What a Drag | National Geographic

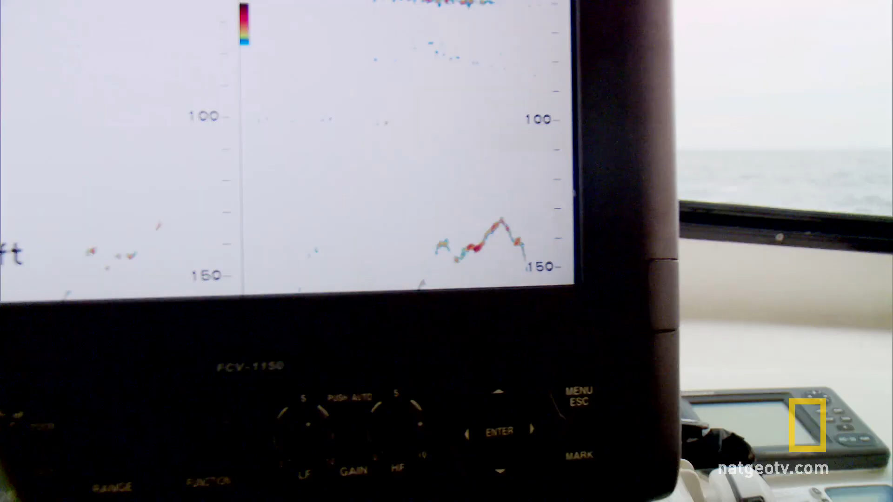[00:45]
150. 140, peaked at 130. 140.
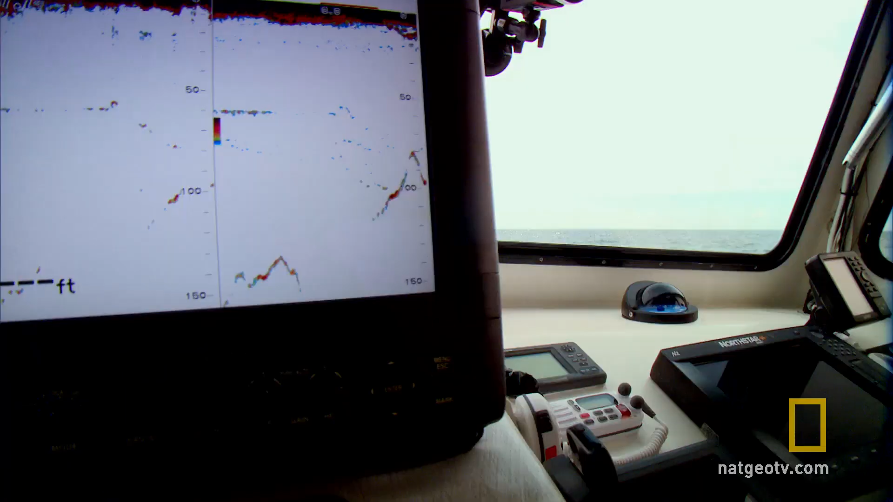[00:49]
He's in the chum. Want me to throw some chunks?